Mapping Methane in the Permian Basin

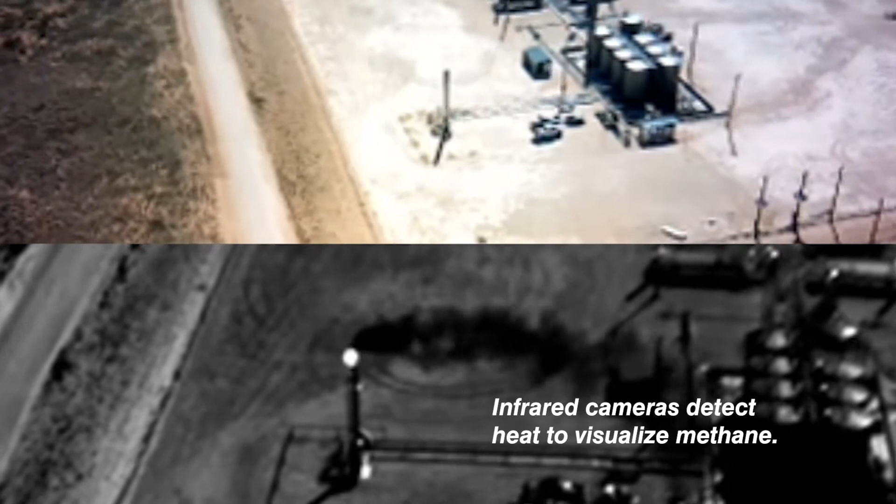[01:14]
Music Methane is invisible and odorless so it's very difficult to detect with the naked eye.